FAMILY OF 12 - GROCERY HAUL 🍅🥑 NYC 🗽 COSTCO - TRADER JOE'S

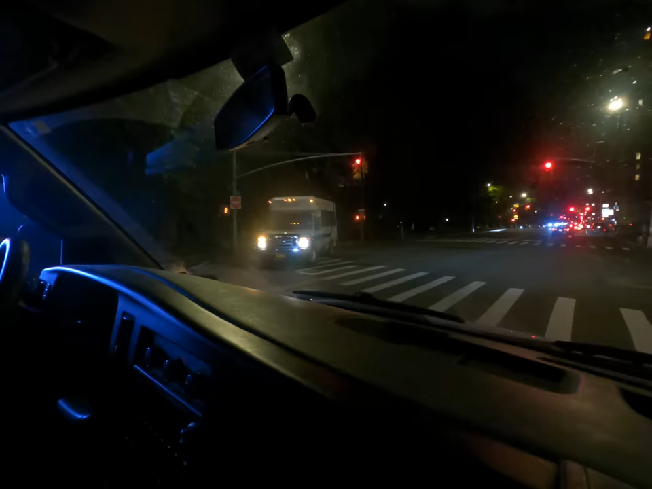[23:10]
And ahead of us to the right is Trader Joe's. We're on the Upper West Side and it's about 8.15. Trader Joe's closes at 9. So, we got to be quick. Here we are at Trader Joe's.